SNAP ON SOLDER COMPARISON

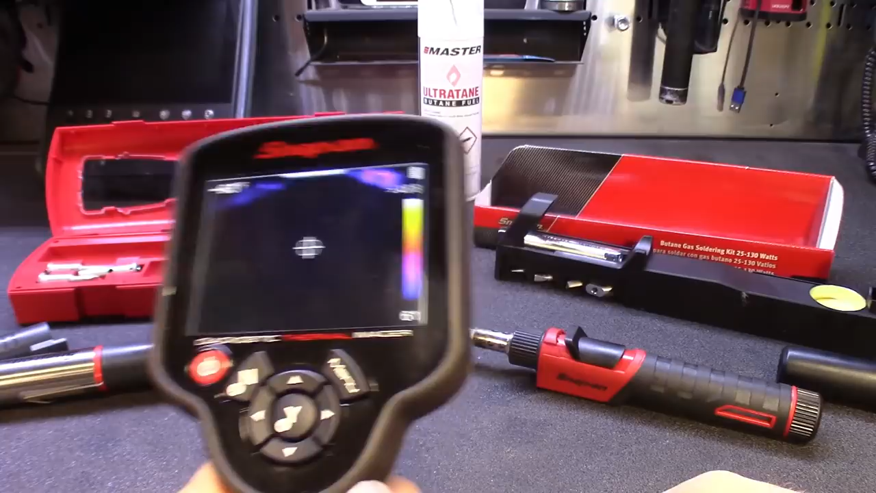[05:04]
Alright, here's that one. It's already over 200. And then here's this one. That's not even at 100 yet. So, I noticed that right away though. The newer one heats up a lot faster.